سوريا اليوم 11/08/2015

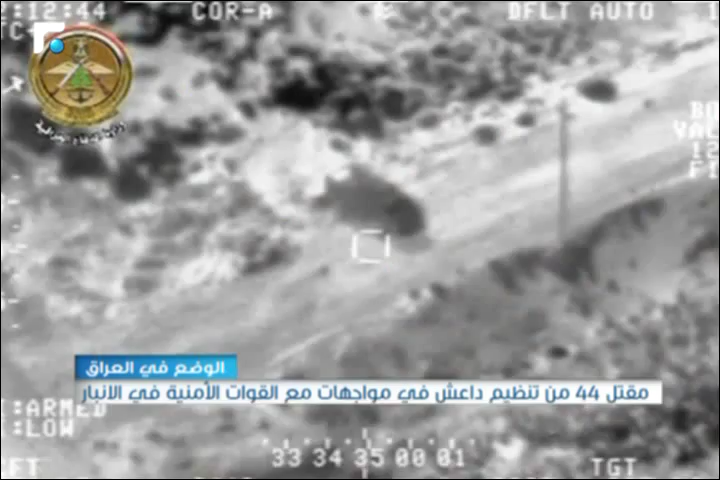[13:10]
وتدمير عدد من الآليات والأسلحة التابعة له في محافظتي
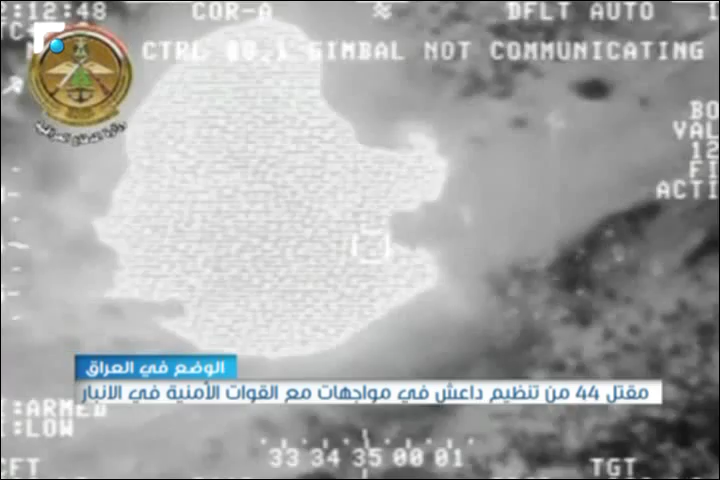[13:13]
الأنبار ونينوة وأضفت داخلية العراقية أن طائرات التحالف الدولي كصفت
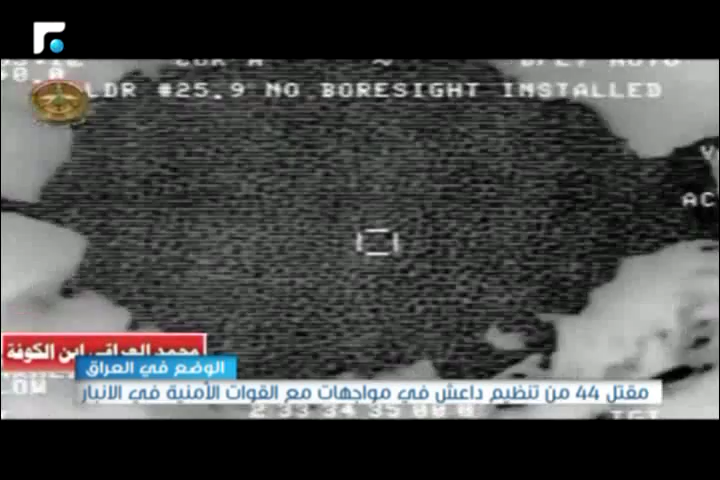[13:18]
أوكار ومعاقل التنظيم في ناحية الشورى جنوب الموصل ما أدى إلى مقتل ما يعرف بوالي